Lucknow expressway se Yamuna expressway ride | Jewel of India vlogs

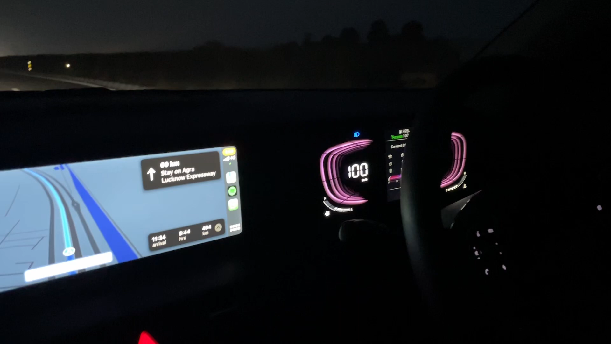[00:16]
हम लोग पहुँच रहे हैं लगनो एक स्पेस वेक टोल प्लाजा में
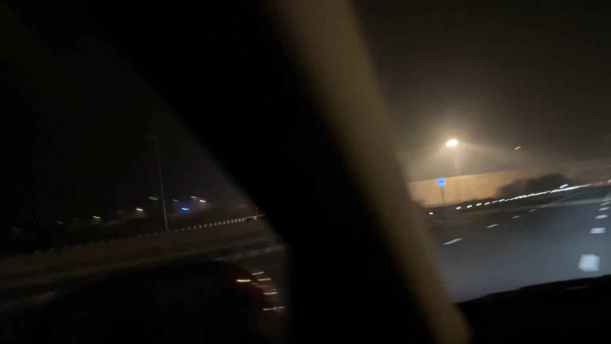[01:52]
लोग पता है वो ब कुंदिलखंड एक्स्प्रेस वे है कि अगरी के लिए थोड़ा
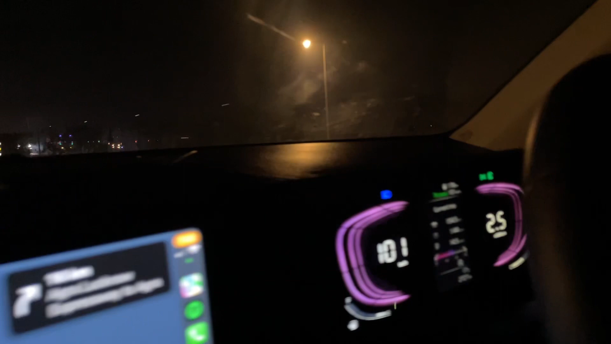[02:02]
खाना चाहिए क्योंकि पेट्रोल थोड़ा कम है अभी
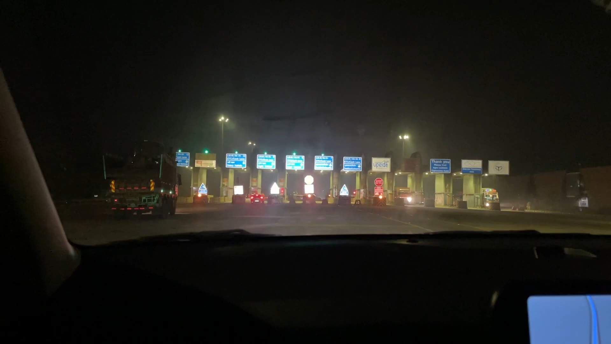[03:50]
थिंग यह आगरा लकनो एक्सप्रेस वे हम लोग एक्जिट कर रहा है
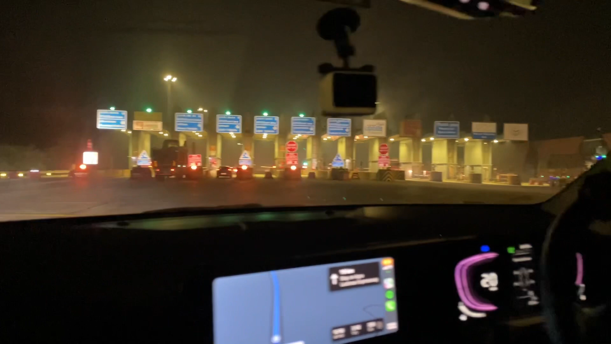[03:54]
अभी भी आगरा दूर है तो फिर लकनो एक्सप्रेस वे होगा यह लकनो एक्सप्रेस वे है अब
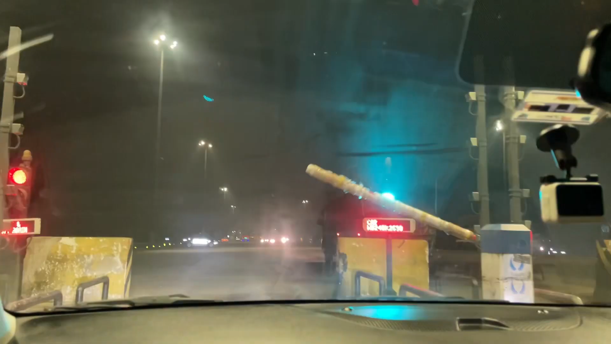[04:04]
लोग अगर पता हो तो प्लीज कॉमेंट करके बताईए अभी भी हम लोगो 219 किलोमेटर जाना है अल्मोस 100 किलोमेटर कवर किया भी खाना खाने के बाद है ना
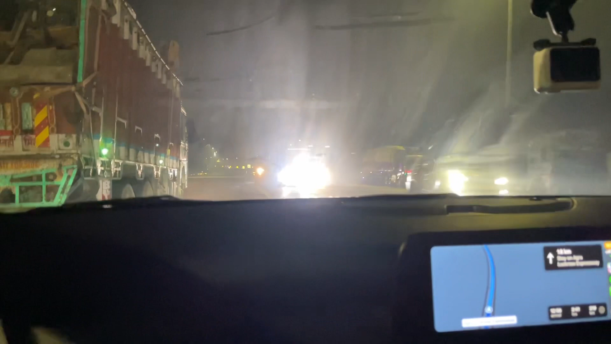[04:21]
निल और बहुत दी शॉट टाइम है हाँ शॉट टाइप है एक गंड़ भी नहीं हुआ हाँ
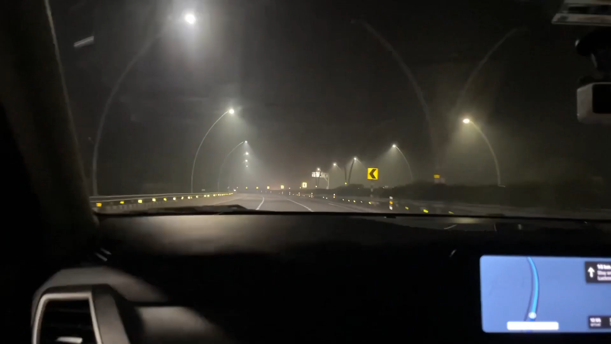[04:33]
56 मिनिट में अल्मोस्ट 100 किलोमेटर कवर किया क्रूजिंग स्पीड था हम लोगा 107 एवरिज फॉग मिल रहा है बहुत उस साइट निकल रहा है आगरा ये वाला ये वाला साइट है
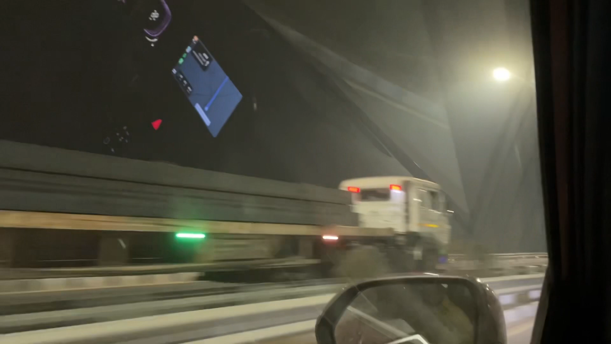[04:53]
ये आगरा वाला साइट है और हम लोग ये साइट सीधा जाएंगे
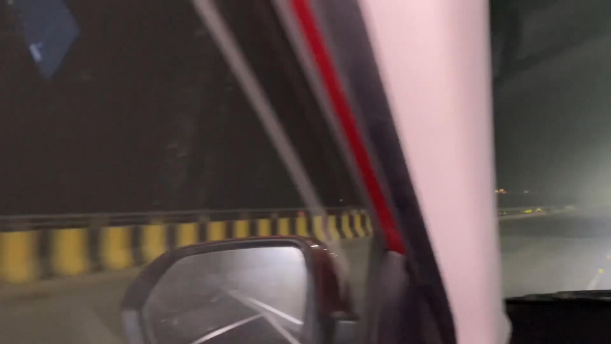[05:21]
कि फॉग निलेगा दमना रीवर क्रोस कर रहे हम लोग लेकिन इखाई
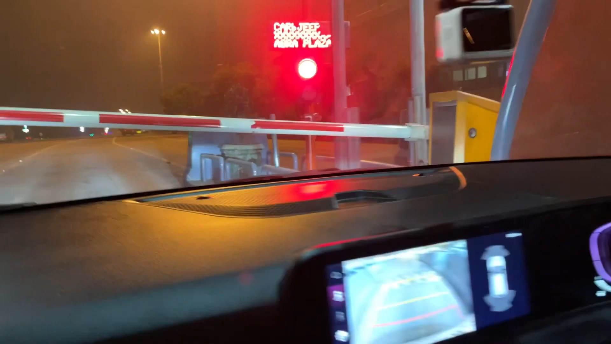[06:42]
अब भाया पीछे ले पीछे ले खोल नहीं रहा है यह
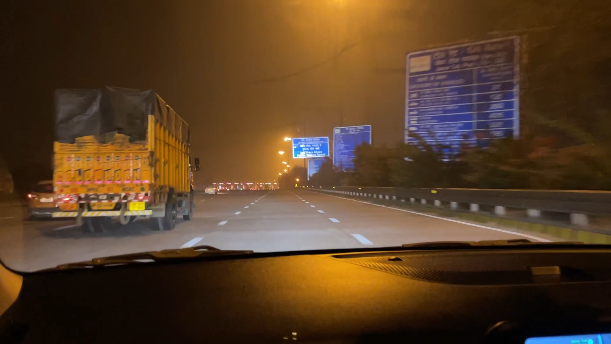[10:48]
तो पहुंच जाना चाहिए फिर से और एक टोल प्लाजा ये फॉर्थ टोल प् और 64 किलिमेटर रहे गया है I think this is the last one
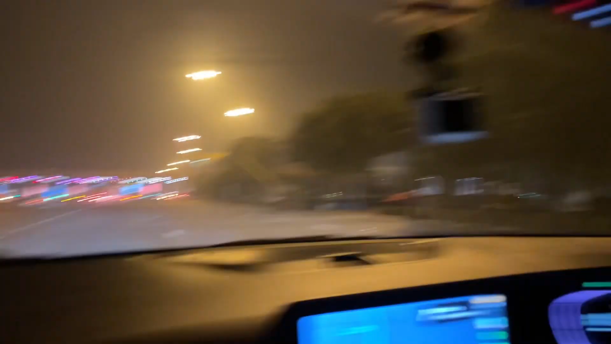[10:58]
क्या पता मुझे पता नहीं 126 किलिमेटर में हम लोग चाट टोल दे चुक है
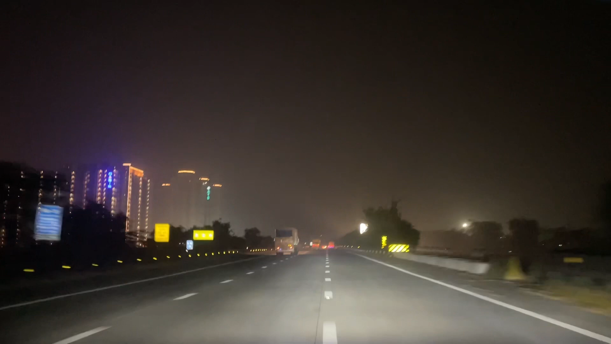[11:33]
अच्छा सुसाइटी बनाया है थो फुद इंटरनेशनल सेर्किट इस साइड में है थोरे दिन पहले यहां पे मोटो जीपी करेस हुआ था कि फाइनली मैं ड्राइविंग सी पे चलाया क्योंकि निल को एर्बीन भी जो है वो ढूंदना
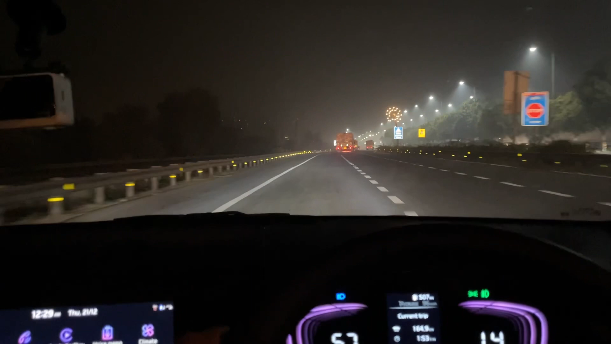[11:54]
था इसलिए मैंने ले लिया स्टेरिंग फिर से नौएडा में आपका स्वागत है अभी निल भी कन्फ्यूज हो किया हम भी कन्फ्यूज जाना